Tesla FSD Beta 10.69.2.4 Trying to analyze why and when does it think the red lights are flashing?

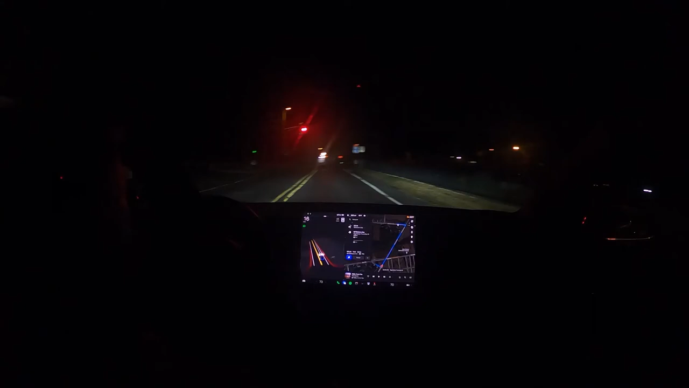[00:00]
okay it's driving it's this intersection where it thinks these lights were flashing earlier at night time that does not occur apparently